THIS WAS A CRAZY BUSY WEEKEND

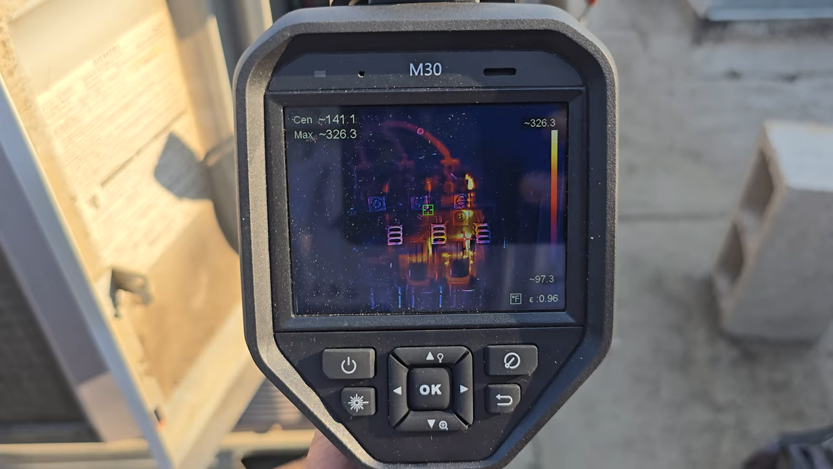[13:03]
Number two is kind of getting hot, but number one is not hot at all.
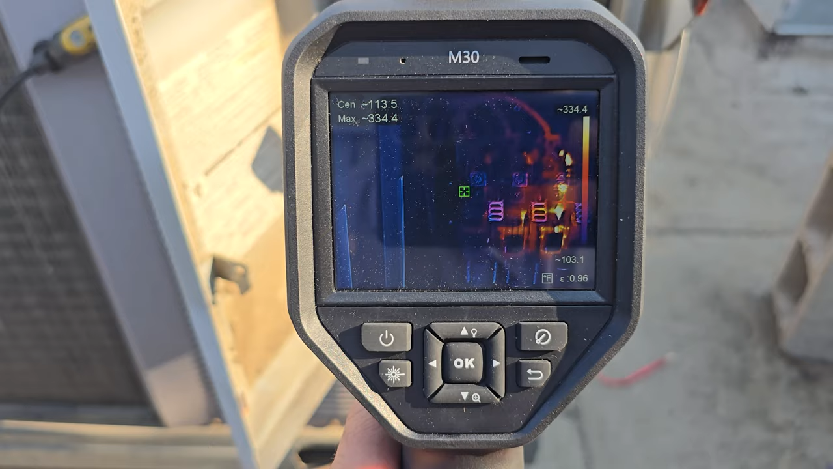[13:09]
You can see where the pointer is. That's the lug. Okay. See the lugs up top where the wires are going into them. So if we look, the green thing is lug one, green thing is lug two, green thing is lug three.
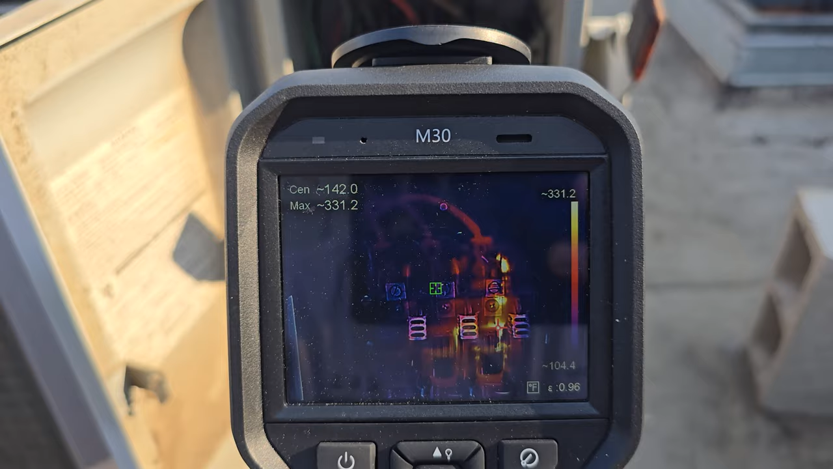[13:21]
So that fuse is getting hot and it's got a bad connection.
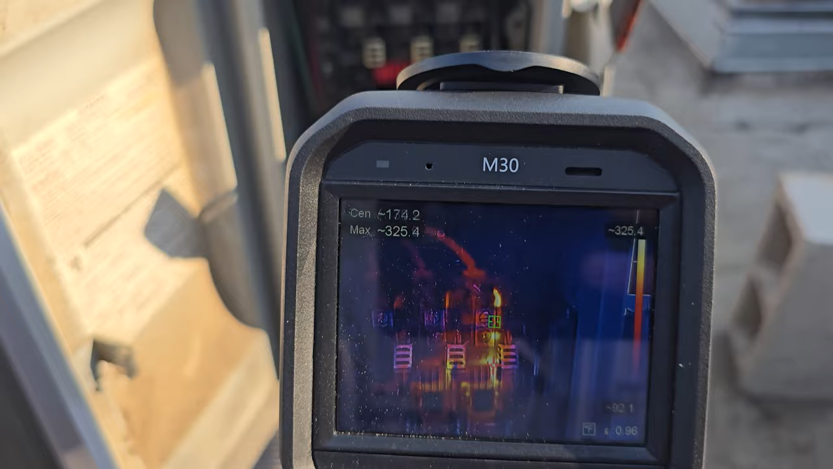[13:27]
So I'm curious if I take my insulated screwdriver and very carefully again,
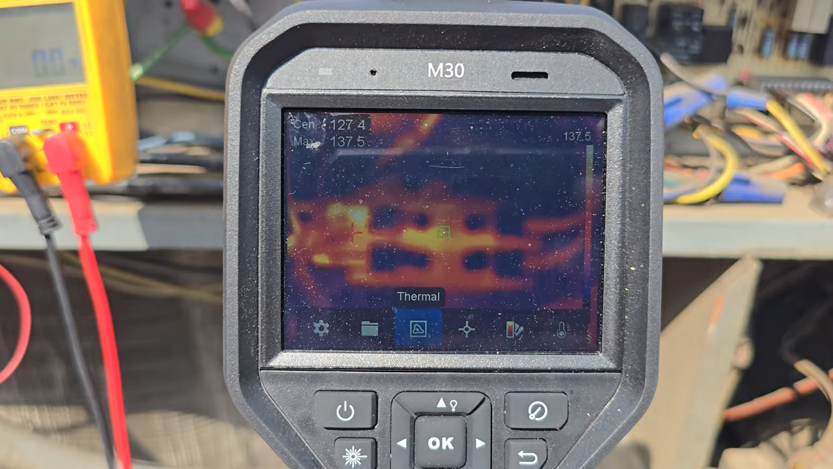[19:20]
I know it's kind of flashing, so be cautious about that, but contactors really, really hot.